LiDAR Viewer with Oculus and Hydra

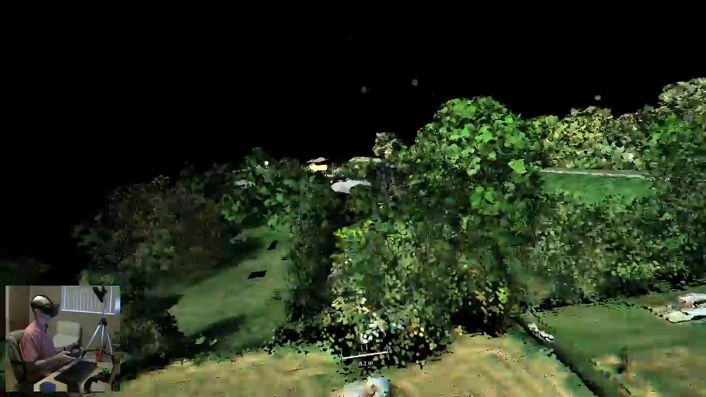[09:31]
Oh, look, there's a trampoline in the backyard. Cool. Let me see if I can jump on that. Well, I can't jump, of course. Okay. All right. So, this was now navigation and interaction with the large environment. And that's sort of the point of the video. But before I skip all of this, I want to very briefly show you what this software is actually used for.
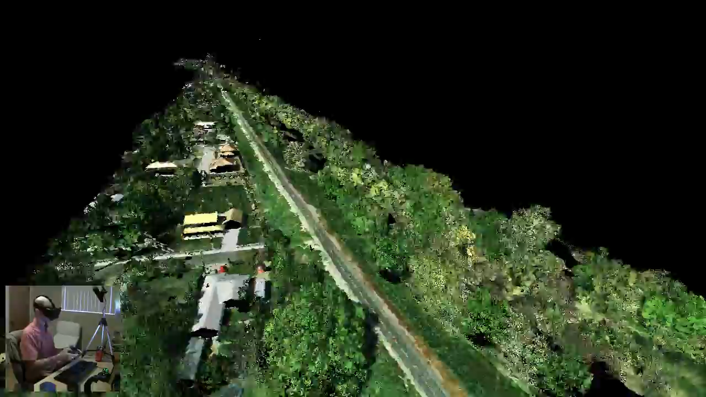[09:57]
It's not just to look at LiDAR data, but it's to analyze and quantify LiDAR data.
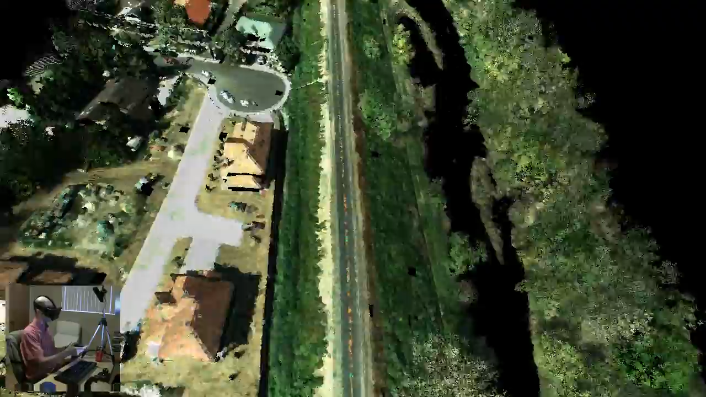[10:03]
For example, specifically, this levy here, levy has a very well-defined engineering specification.
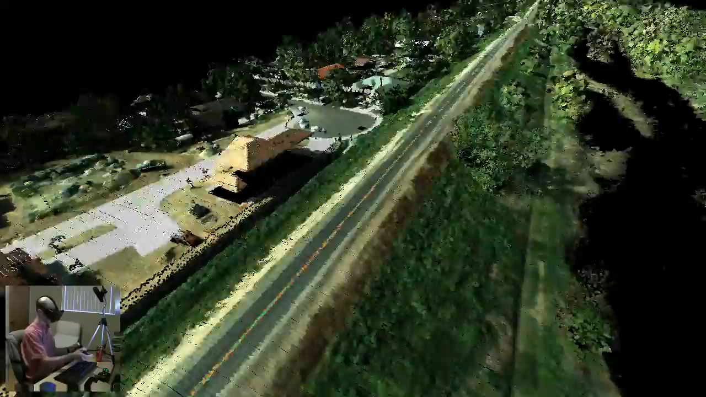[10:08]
So, the two banks of the levy need to have special, certain inclinations.
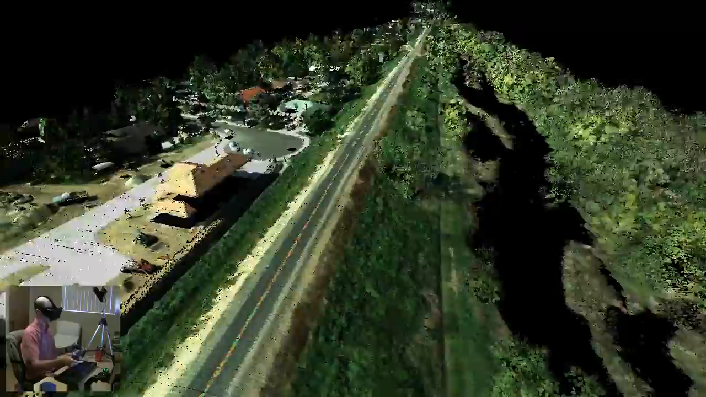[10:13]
So, the one to the river, 20 degrees. That's the Sacramento River over here. The one to the other is 30 degrees.
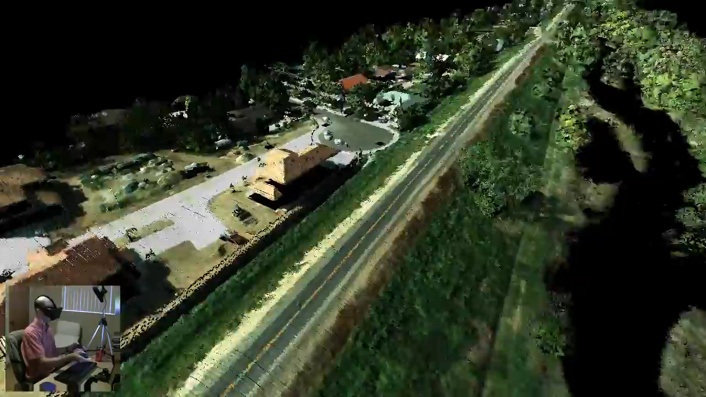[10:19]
And so, how can we measure that? Well, I showed you in the first video how we can do ad hoc measurements by just using a measuring tape.
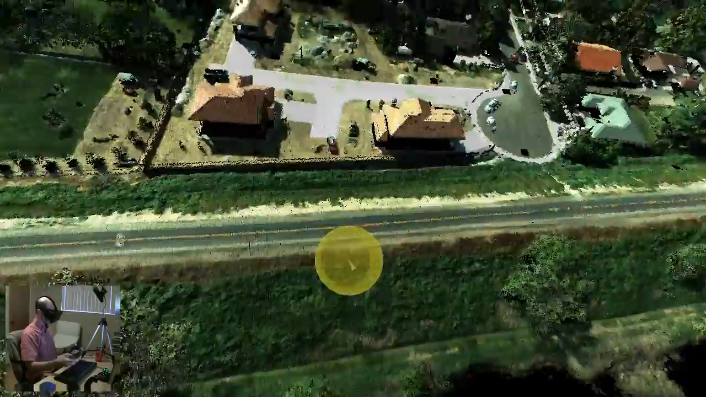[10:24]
And here we can do data-driven measurement.
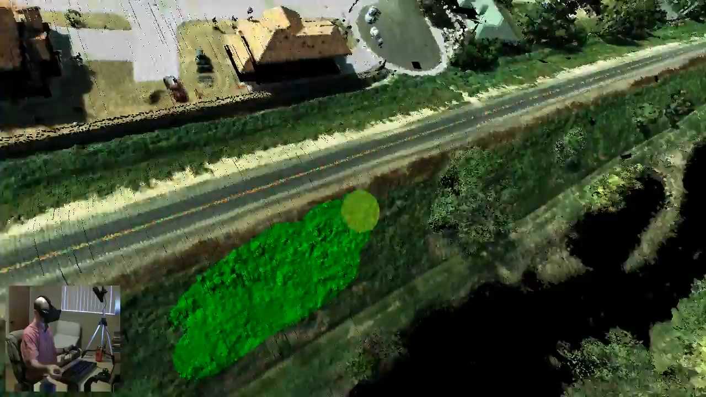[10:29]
I can just select a whole bunch of points on the slope of this levy. And then, I can say, please give me the plane that is best fitting all these points.
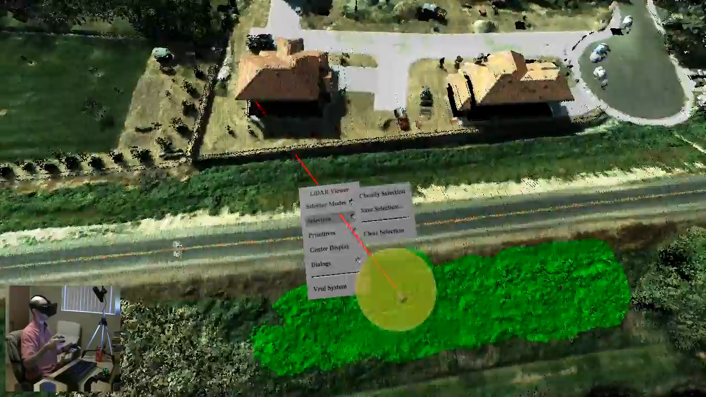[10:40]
And so, here it goes. And then, here we see that this slope is 15 degrees.
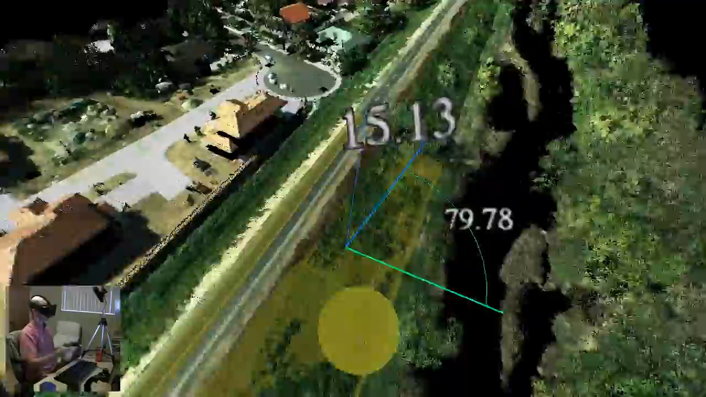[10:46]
So, it's not exactly up to spec, but close enough.
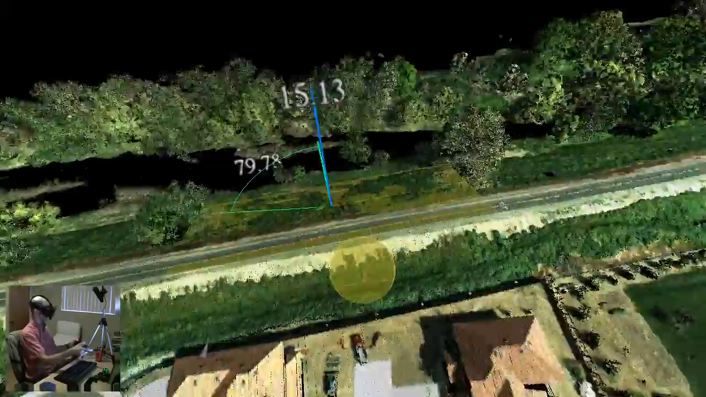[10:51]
And then, if we go to the other side, and I do the same thing there. I'm just going to select a whole bunch of points. Not doing a very good job here, but it doesn't really matter.
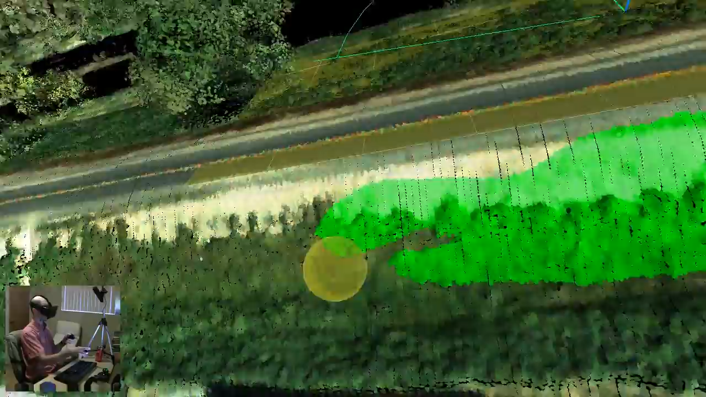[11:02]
It's just for demonstration purposes. You can do the same thing.
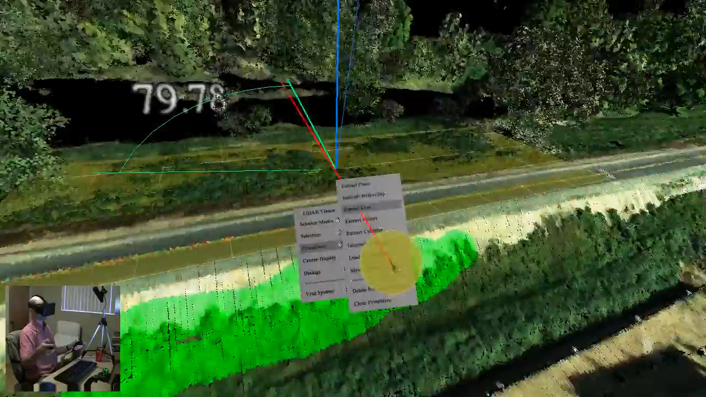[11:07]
All right, indicate that. And this is very nice and close to 30 degrees where it should be. So, that's good.
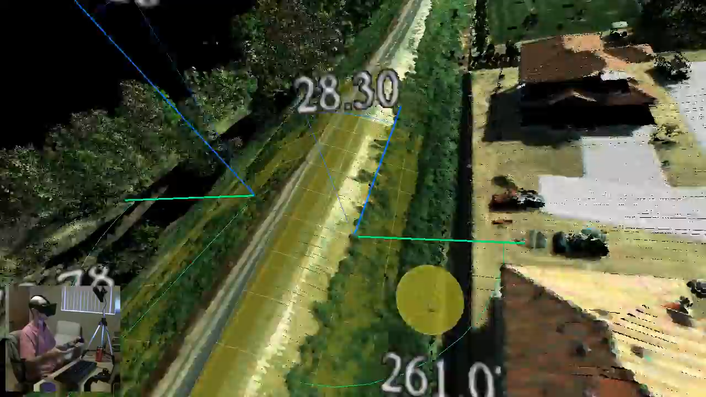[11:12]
I'm calling engineers to do a good job here. So, that's just a very rough example. We're using the software to do all kinds of measurements, from analysis of flood risk, to levy safety,
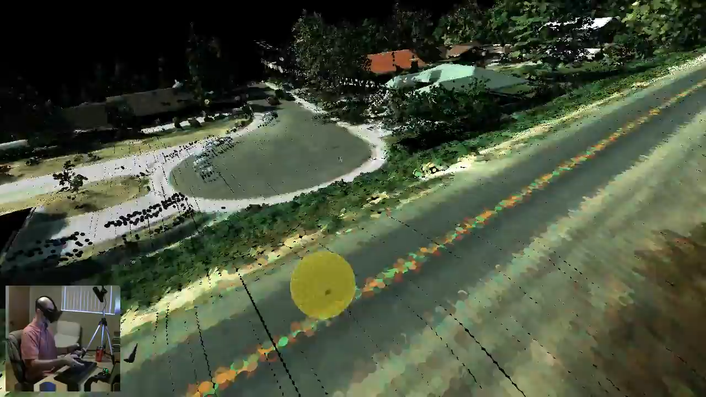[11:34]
There was a big earthquake there. So, that's what the software is really used for.
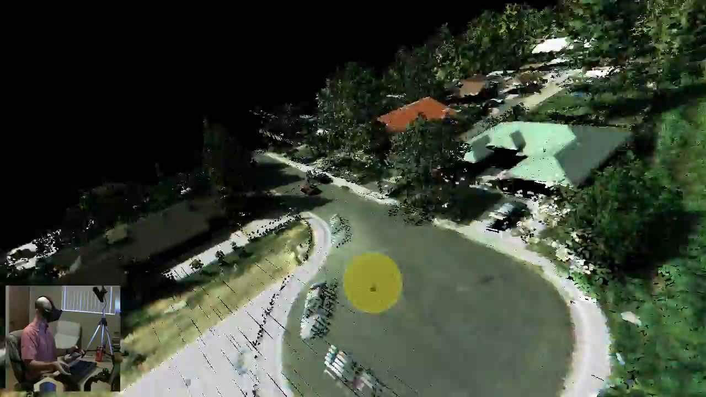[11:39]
And it turns out, normally we use it, of course, in a projected VR environment, like in a cave or on a holographic 3 TV.
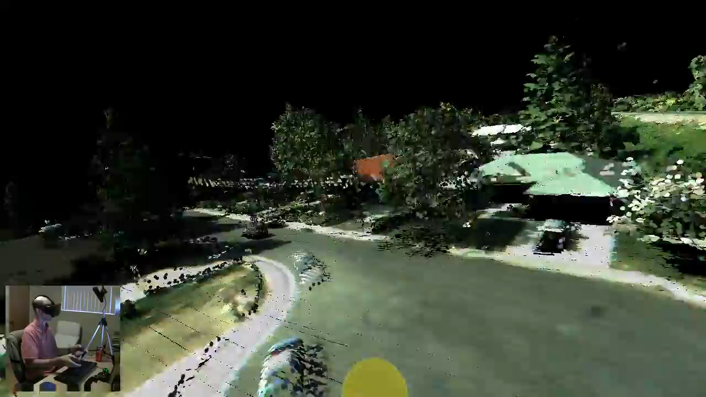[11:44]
But from what I'm seeing here now, it should work really well in this system as well.
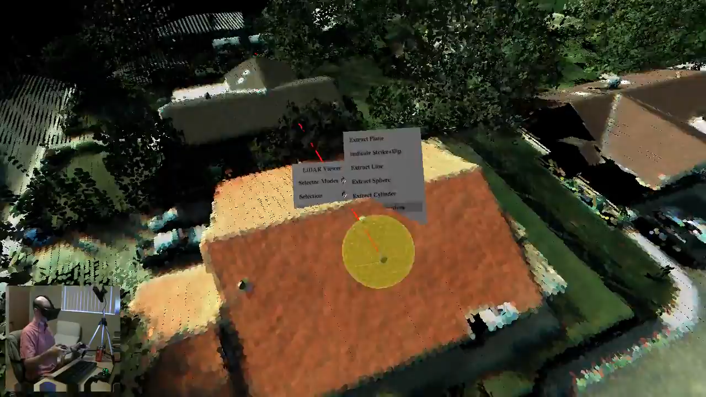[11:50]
It's actually surprisingly nice to use, I have to say, given that the rift is fairly low resolution. So, when you look out all the way to the distance, things get quite pixelated.
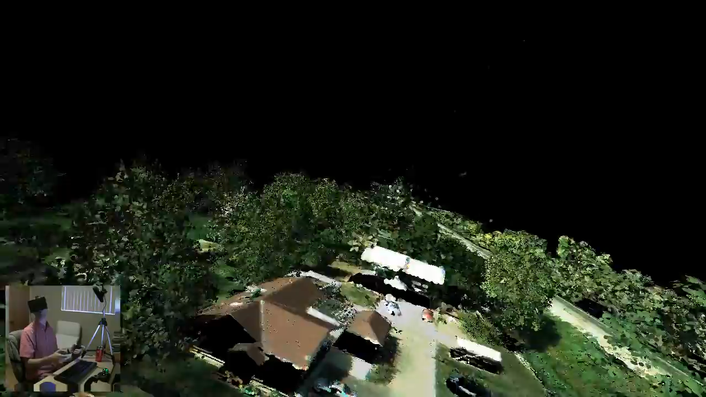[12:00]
But since you're still working mostly with data up close,
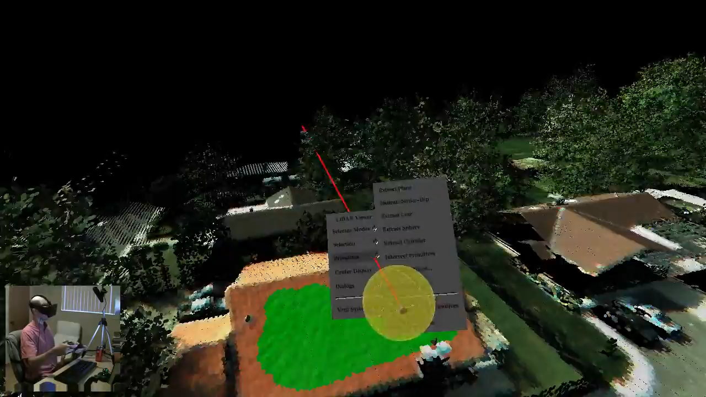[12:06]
it doesn't really matter as much as one would think.
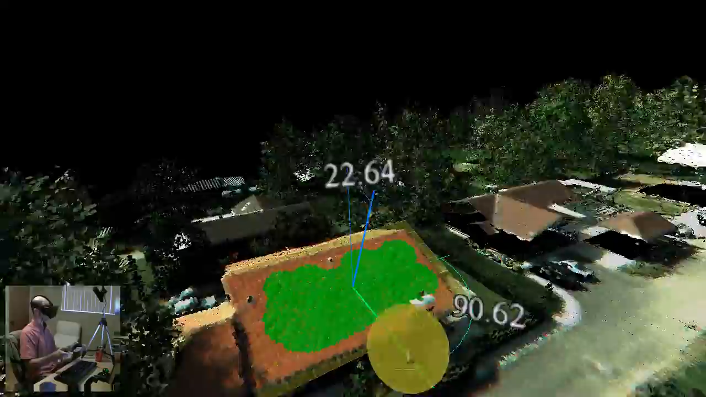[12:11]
So, here we have a nice roof that's exactly aligned.
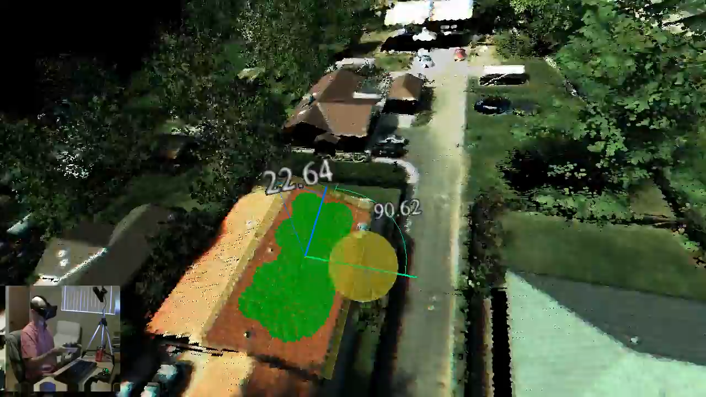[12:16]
The thin line here points north, so this roof is exactly in the north-south direction. And then this thin blue line points straight up, just by way of explanation.